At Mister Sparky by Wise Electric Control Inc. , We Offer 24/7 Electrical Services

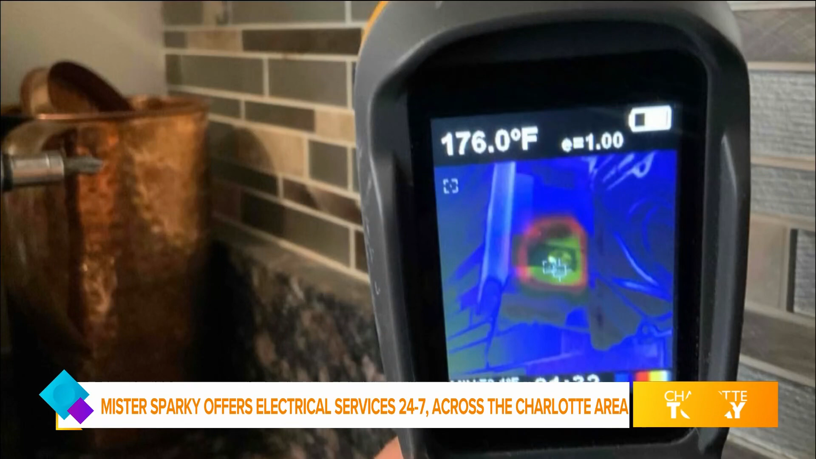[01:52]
On screen: spot 176.0°F
And we have a temperature checker that we check the temperature on panels and do not use a heater on a strip.